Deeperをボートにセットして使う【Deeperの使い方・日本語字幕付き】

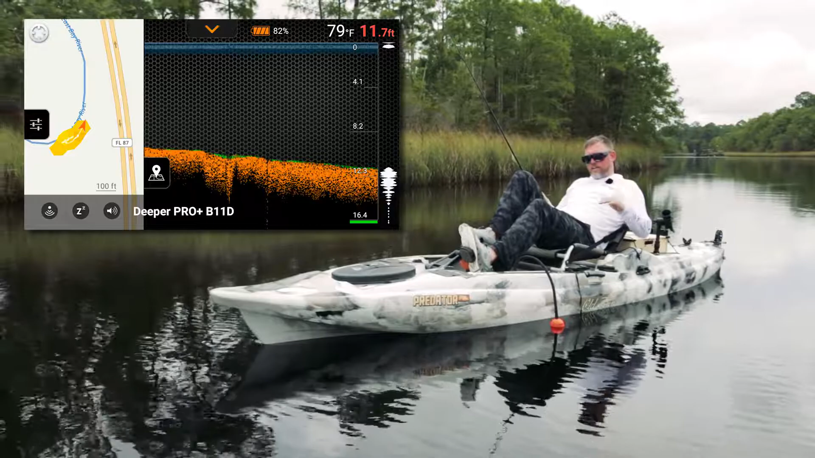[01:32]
On screen: depth 11.7 ft, water 79°F
Any kind of change in elevation, they'll sit in the little holes in the pockets, and that's what I look for. So, that's kind of what I'm looking for right there. I'm looking for something out of the ordinary on the bottom,
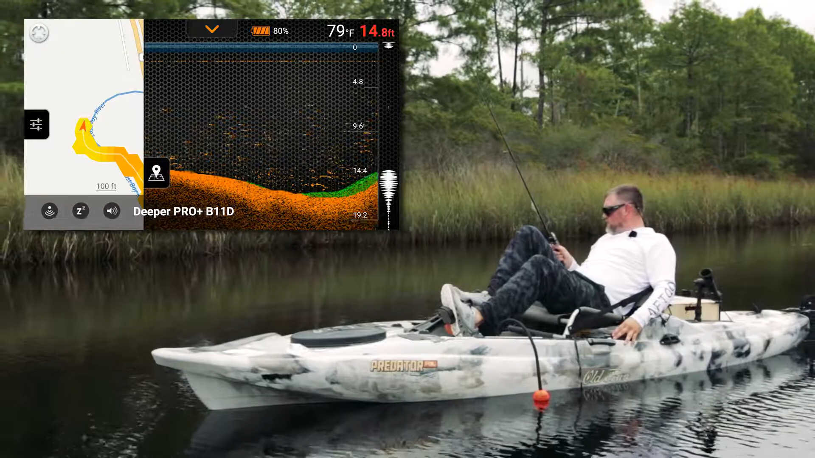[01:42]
On screen: depth 14.8 ft, water 79°F
and when I see that, there's a whole bunch of bait right there. Once you see that, you can start kind of building the picture of your body of water.
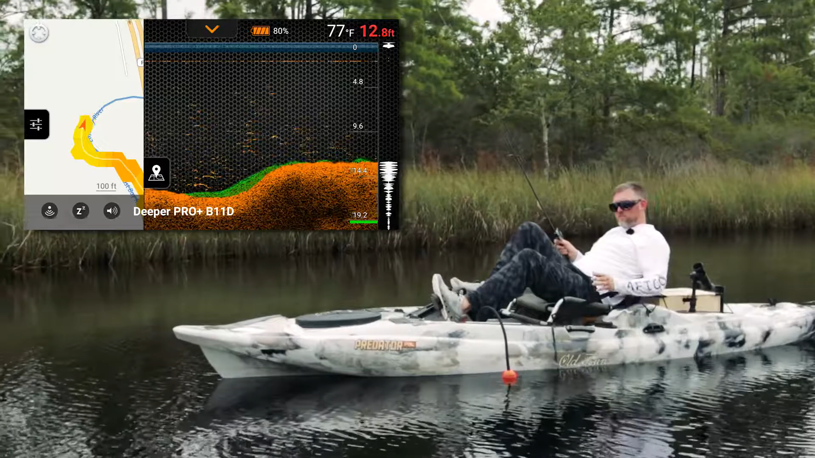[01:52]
On screen: depth 12.8 ft, water 77°F
That's what's so awesome about these sonars is you can map out your little body of water here, and then just refer back to your app and your maps when you need to, and remember where the structure was at.
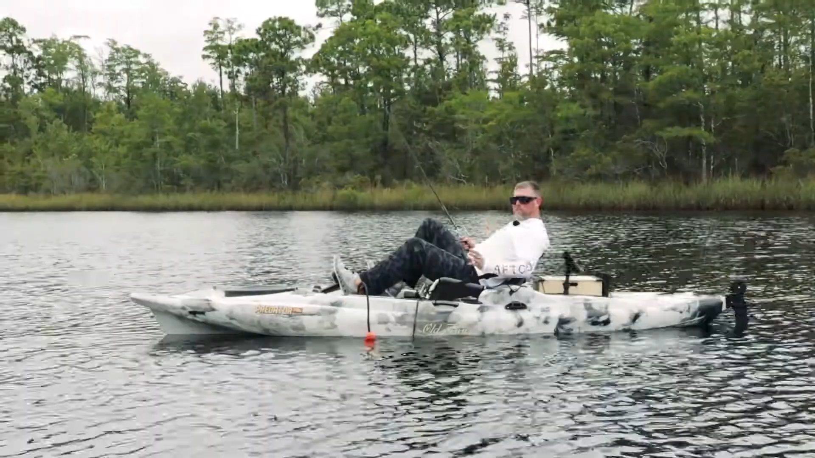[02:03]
The first thing I do when I locate the structure is determine how deep the fish are. You're going to see the structure on the screen. You're going to also see the fish. They're going to be pretty clearly marked.
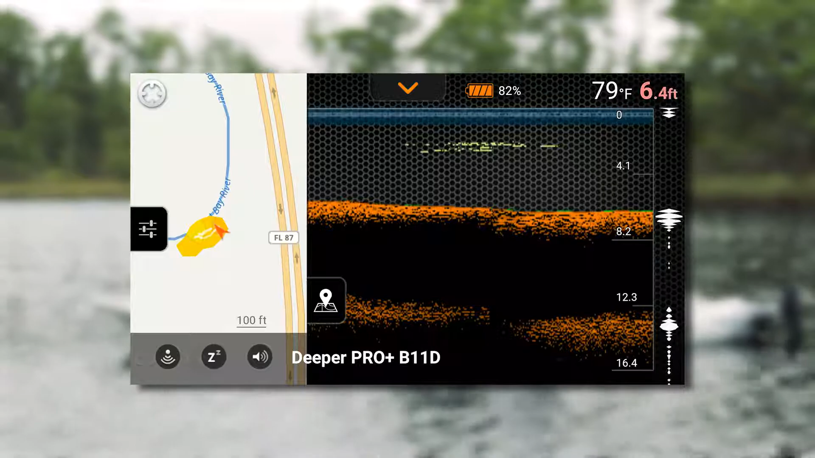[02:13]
On screen: depth 6.4 ft, water 79°F
You're going to be able to tell, and you're going to see the exact depth that they're holding at.